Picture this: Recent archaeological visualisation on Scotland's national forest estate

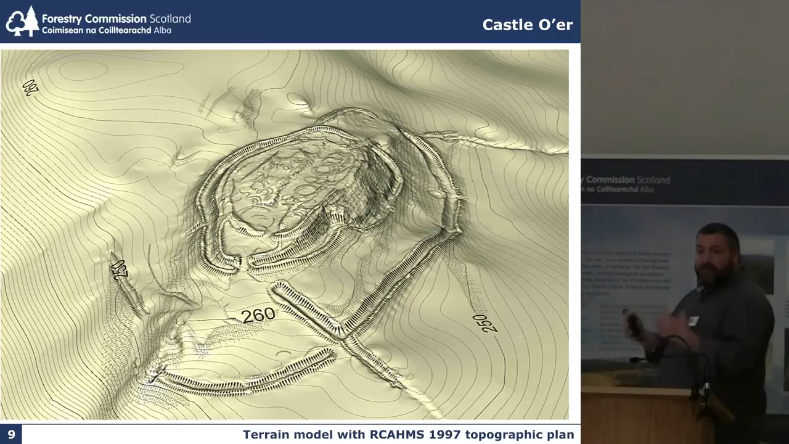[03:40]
what was a flat plan and given it a little bit by hill shading you're able to give bulk and an image, an impression of the scale of the defences.
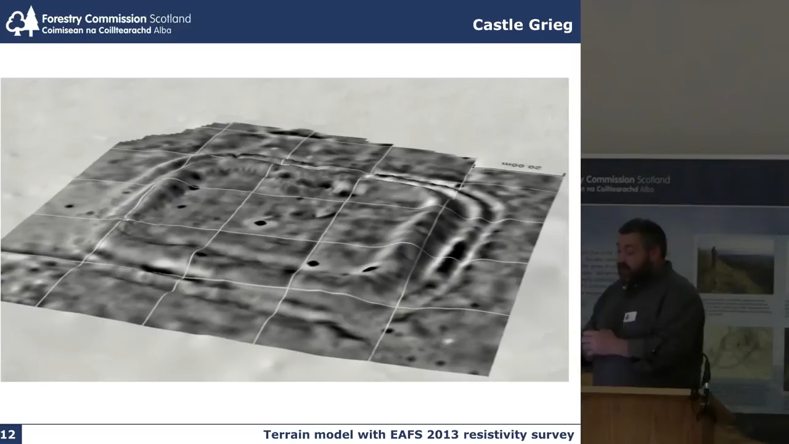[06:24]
Shout out, someone are here. We dropped it onto the terrain model, it is of Castle Gregg, a small Roman fortlet near Lanark, I think. And again, it maybe hasn't added very much to the understanding of the Resistivity Survey, but it's an interesting way, an unusual way of illustrating the technique.
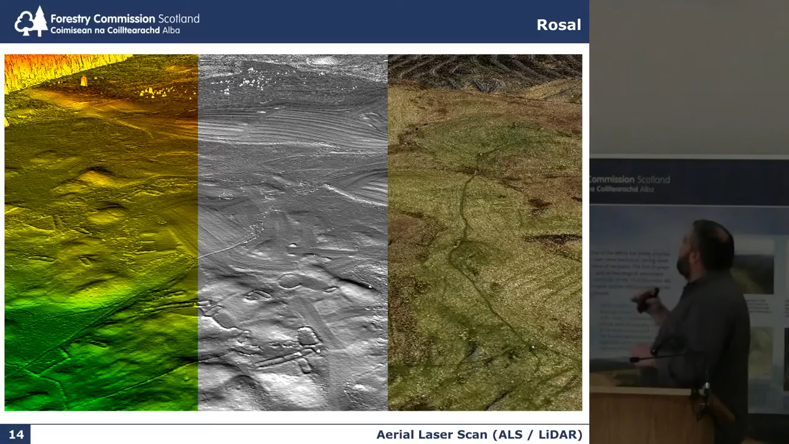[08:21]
So the different height of the terrain is illustrated in different colours. We'll come back to this when you get to a more site-based scale. And it works quite well, but it's not to everybody's taste.
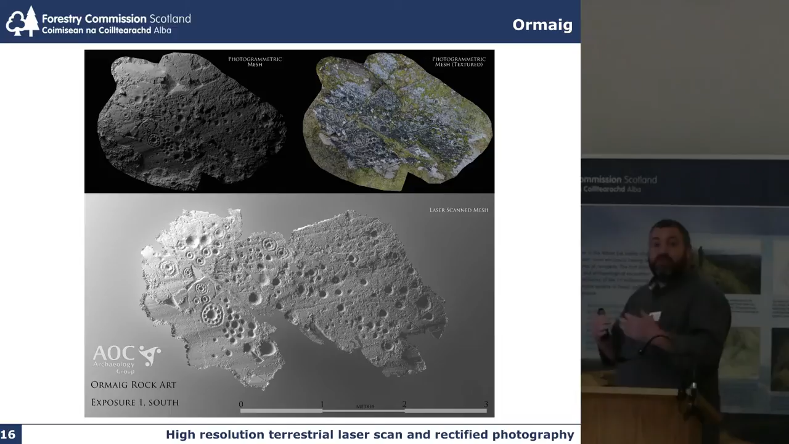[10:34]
They did the work in 2007. And what we wanted to do was laser scan it again, perhaps testing new equipment, but also to see if we could pick out any erosion. If we can start to use this technology for condition monitoring at a site that we had only recently stripped away from trees.
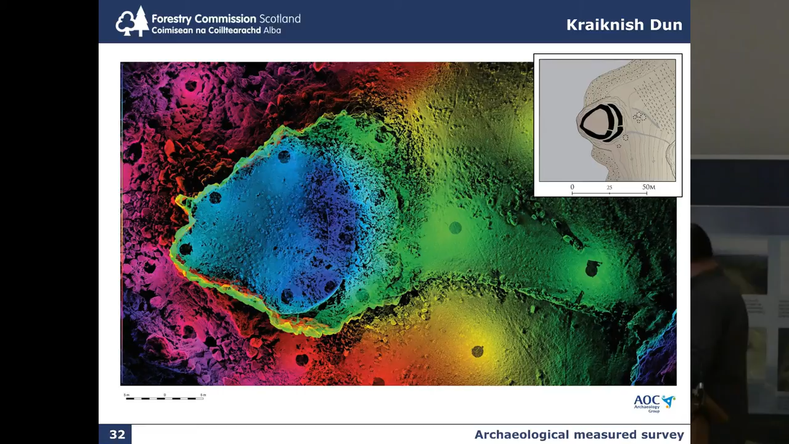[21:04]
the laser scan, which you see here, really showing the value of displaying information by height as the rocky knoll leaps out from the screen. Equally, you can start to build terrain models, and in this case, we have just had the whole of the Glenbrittle Peninsula undertaken aerial laser scan,
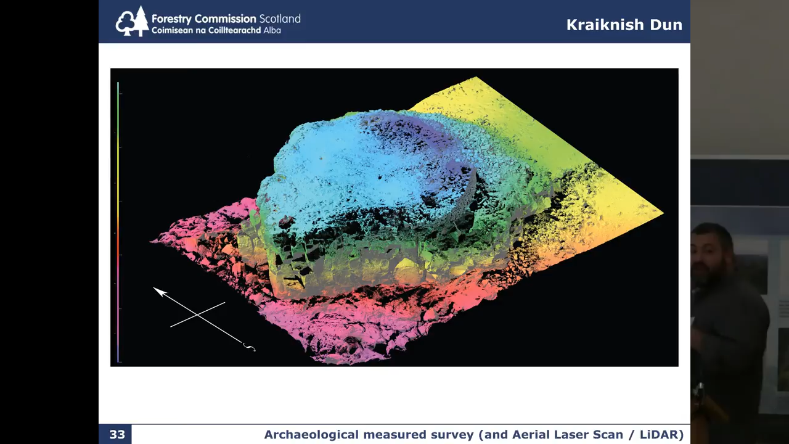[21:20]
and so we're going to try and blend the two, the terrestrial laser scanning with the aerial laser scanning, so I hopefully will come back to talk about that at another conference. But I think, for me, it's all about using the image,